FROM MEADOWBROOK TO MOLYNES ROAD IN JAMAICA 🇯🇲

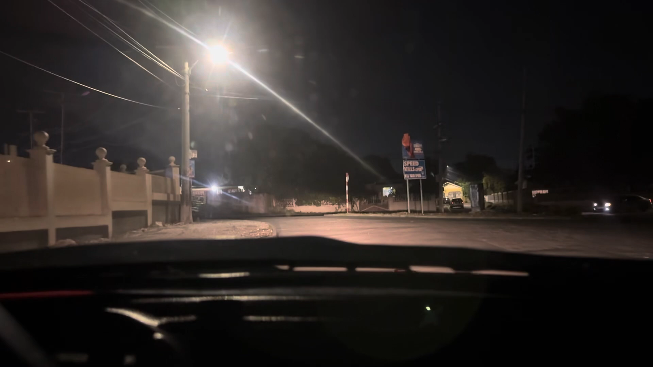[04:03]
Manners. I think we're on Fairdean Avenue right now. Fairdean Avenue, I think this is, yes.